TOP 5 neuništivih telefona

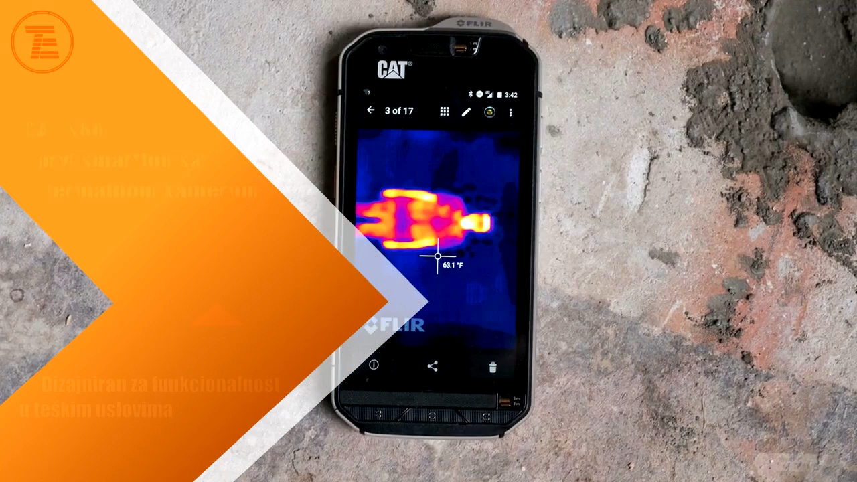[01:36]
On screen: spot 63.1°F
Prvi na današnjoj listi jeste upravo model od Kate Pillera, a radi se o CAT S60 verziji.
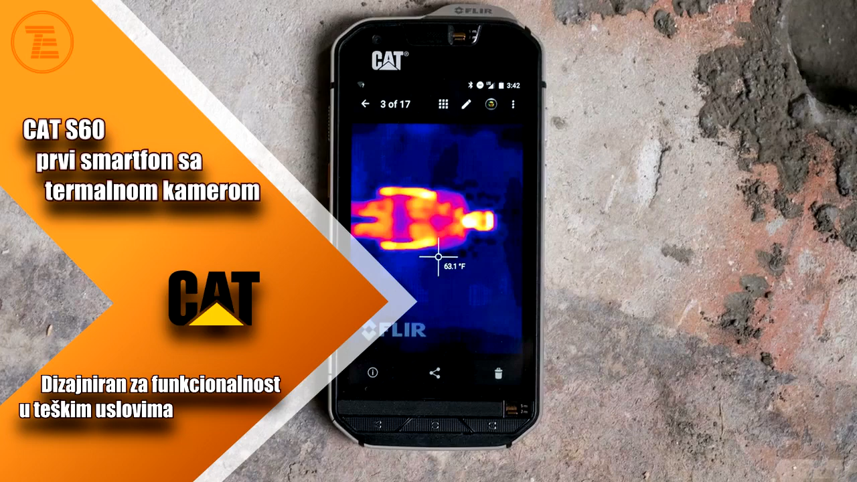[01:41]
On screen: spot 63.1°F
Ovo je prvi pametni telefon na svijetu koji ima ugrađenu termalnu kameru. Uz ovu kameru dobijate mnogo aplikacija za rad recimo oko kući, koji će vam pomoći u stvarima kao što su pronalaženje propusta o izolaciji, električnih kvarova i praćenja rada nekih mašina ili strojeva.